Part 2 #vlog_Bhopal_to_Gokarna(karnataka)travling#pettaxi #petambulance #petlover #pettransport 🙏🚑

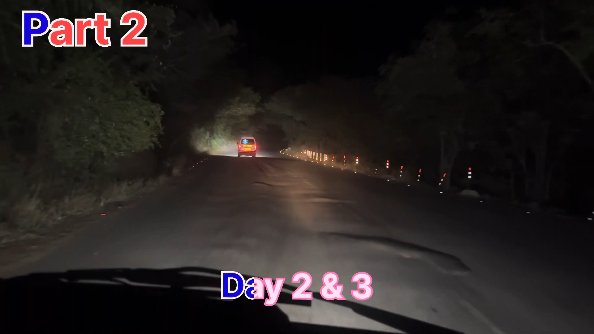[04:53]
तो आपको दिखाते हैं कन्नड घाट करके बोलते हैं इसको तो आप देख सकते हो कितना उपर है और मैं
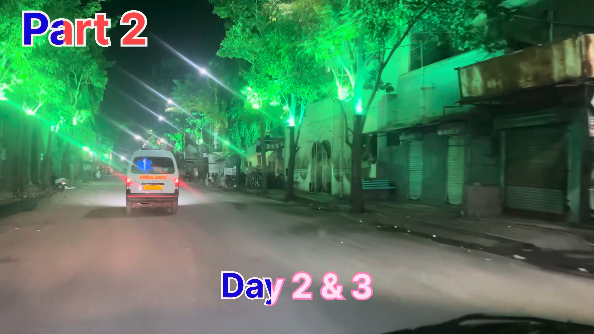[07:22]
गाइस, आप देख सकते हैं, अभी हम लोग वापस, महाराष्� से करनातक एंटर कर
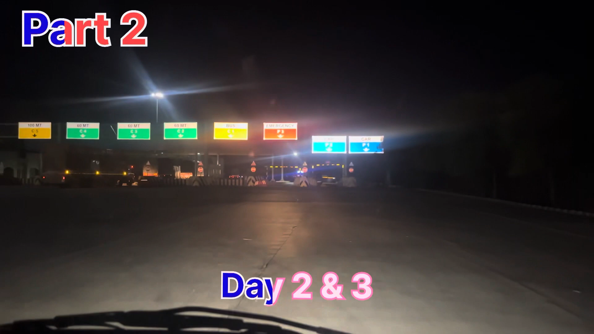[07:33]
लें अभी तो यह अपना बॉर्डर है महारष्टा और
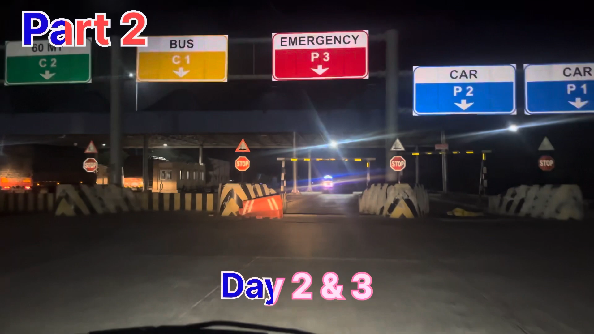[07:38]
करनातक का तो अभी हम लोग ने करना महारष्टा से वापस करनातक
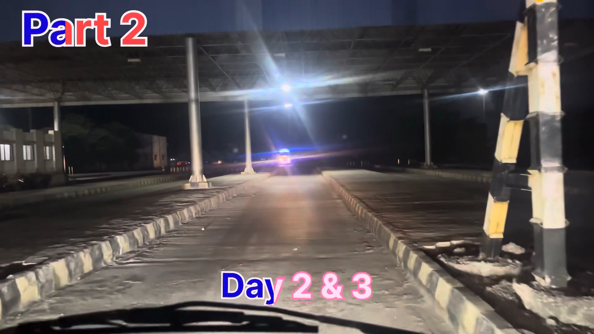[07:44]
के अंदर इंटरी कर दिये है तो तो चलो फिर अभी आगे का जर्नी आपको दिखा दे तो कि
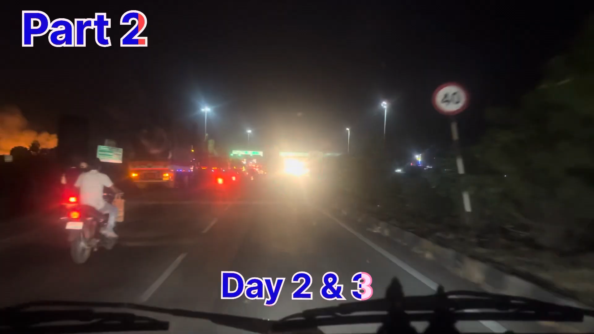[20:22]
तो गुड़ी इनिंग आइट्स अभी हम लिख पहुचे प्रॉपर महारस्ट बॉर्डर और करनाटक बॉर्डर है बस
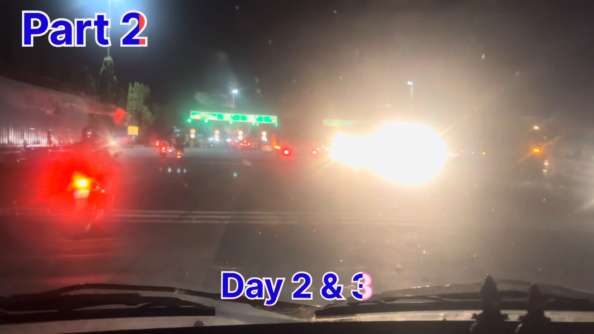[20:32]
अभी करनाटक में है अभी एक टोल क्रॉस करेंगे तो अपना महारस्ट चालो हो जाएगा
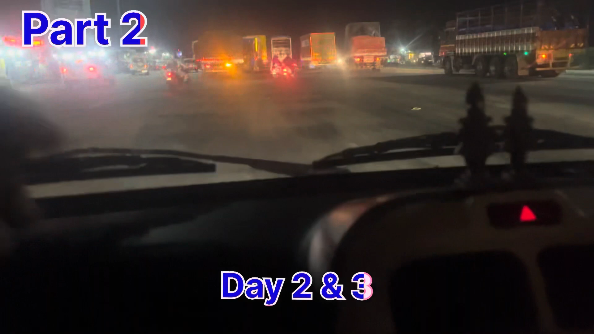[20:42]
अभी तो चाय वाए पित है मस्त्री की इदर स्टॉल है स्टॉल में थोड़ा चाय अगर पियेंगे अधर निकल जाएंगे
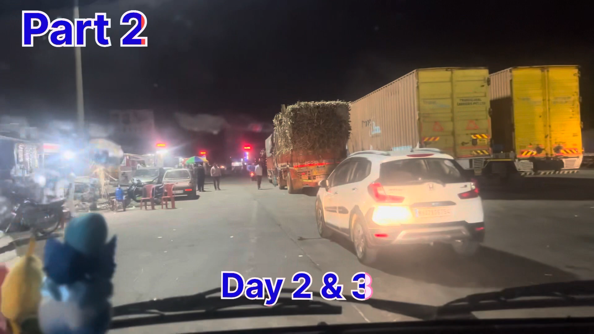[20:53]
अभी रुके कराड में पाचवड पठा तो मेरा दोस्त मेरा उटकर आएदा खाना गादे के लिए